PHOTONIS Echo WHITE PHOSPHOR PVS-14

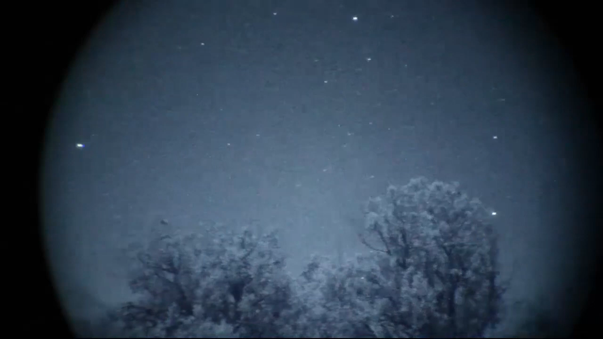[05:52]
Now this shot, I'm basically just panning across the sky. I'm using the Canon, not the iPhone on this one, but you know, it's a bright moonlight. You're not going to see the stars as well, but I think this really shows you how well the white phosphor and the echo does looking up into the sky.